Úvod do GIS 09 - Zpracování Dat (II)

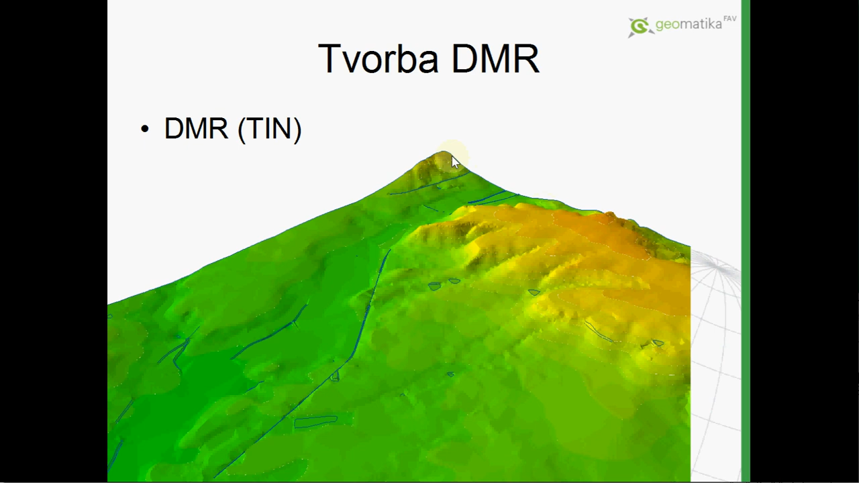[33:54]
Tak, na tu trojuhlenkovou síť, která potom, když se podíváme v nějakém větším oddálení, vypadá třeba takto, tak pro vizualizaci, jenom, abyste si to dokázali představit. Můžeme na to samozřejmě položit nějakou další vrstvu, tady například ortofoto.